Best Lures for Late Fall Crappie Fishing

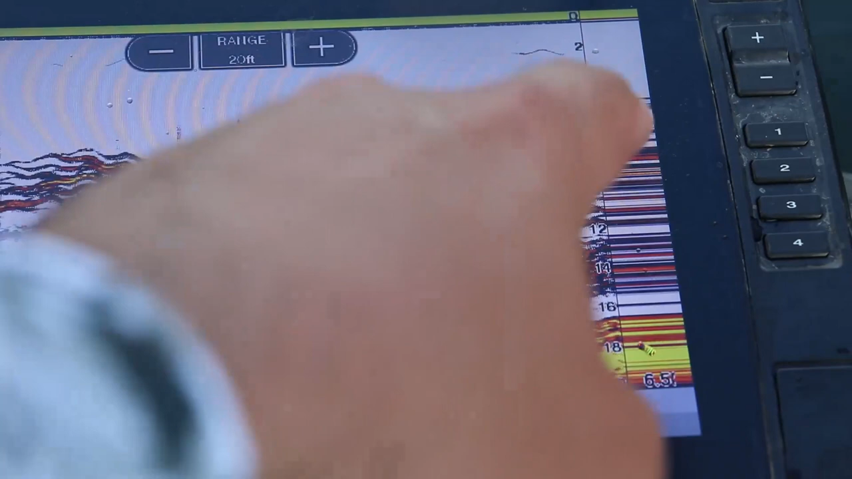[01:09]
Use your 2D sonar just rip it right through their through their school and they they hit it like crazy.
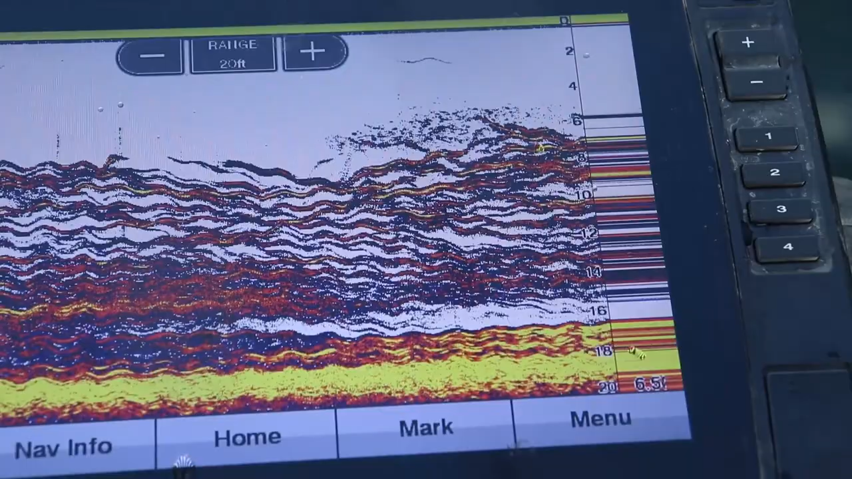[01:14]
Another reaction bite that's more of a you can fish it vertically but you can also fish it by casting it out and kind of yo-yoing it back to the boat.
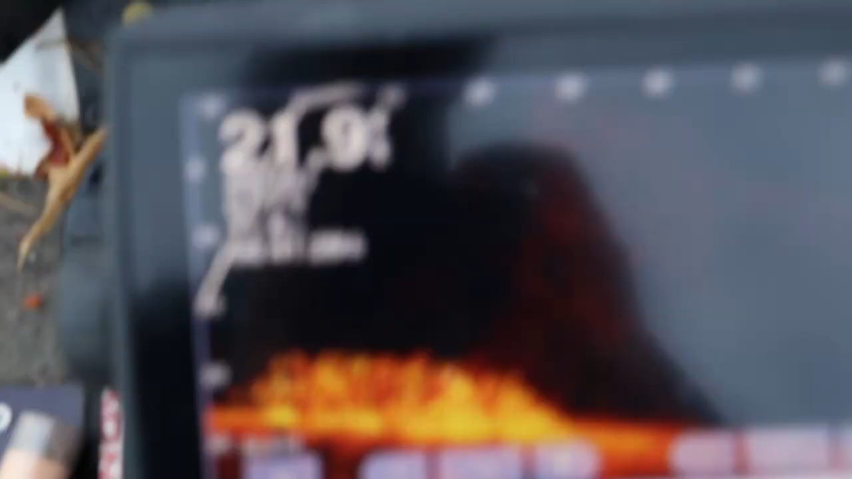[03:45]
lake and they'll actually just be suspended sometimes five six feet off the bottom. So throwing a drop shot that actually has the bait four or five feet above where your drop shot weight is can be super effective for a lot of these crappie.
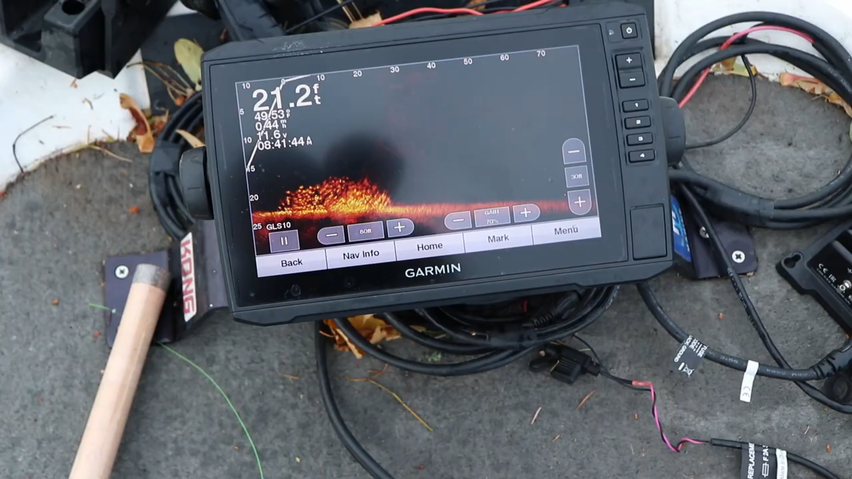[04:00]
On screen: depth 21.2 ft
Now you get a cold front you might want to lower that bait not quite like you're fishing for bass but keep that bait two to three feet above your drop shot weight.
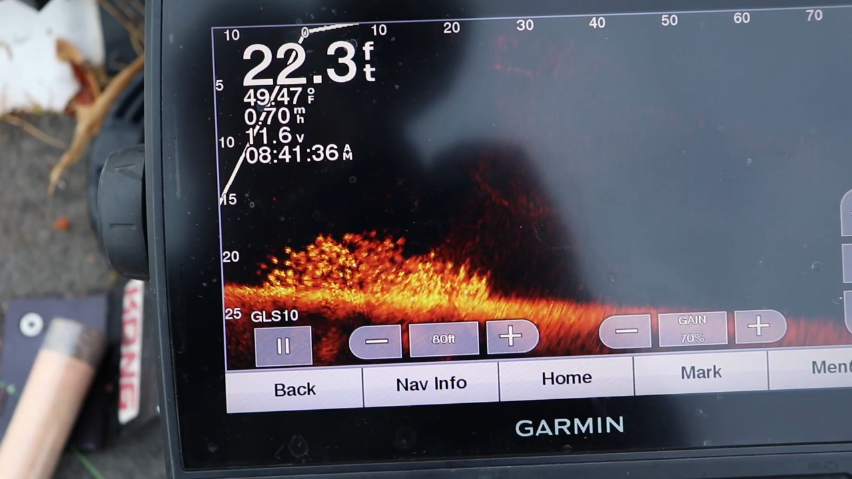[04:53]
On screen: depth 22.3 ft, speed 0.70 mph
it's on that harder soft bottom transition or if you get them way late into the fall like late November they'll actually push out into the basins and
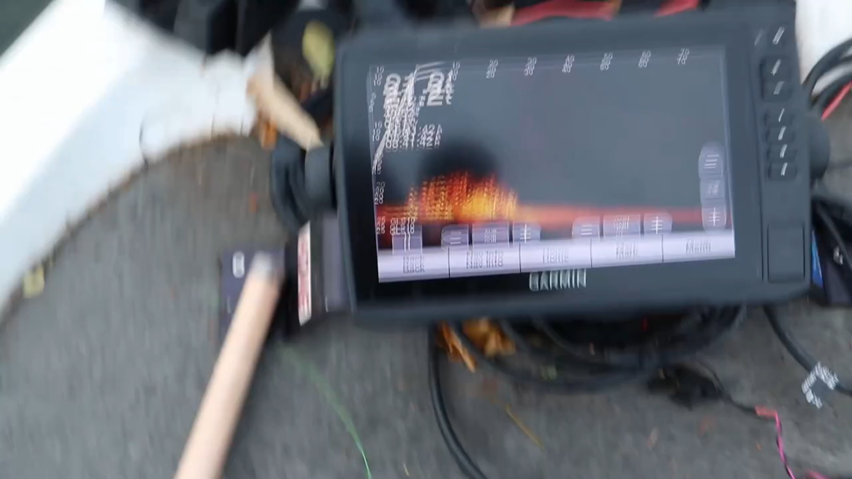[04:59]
so these lures you can fish deep you can fish fast for the most part all